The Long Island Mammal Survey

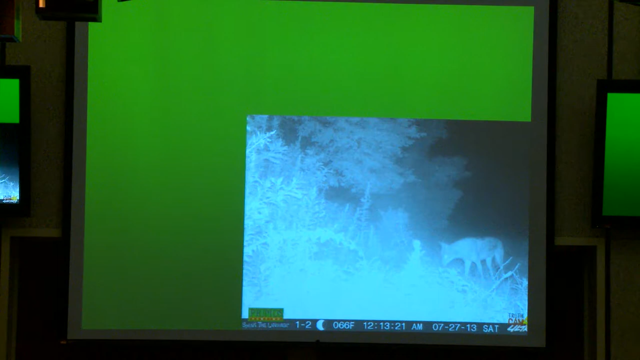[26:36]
We got multiple pictures of it. So, again, using observations from the public, to gather more information. Fortunately, we had some issues with two of the cameras. So, only two of them were working. We got these pictures. So, we have no idea if he went to some of the other cameras as well.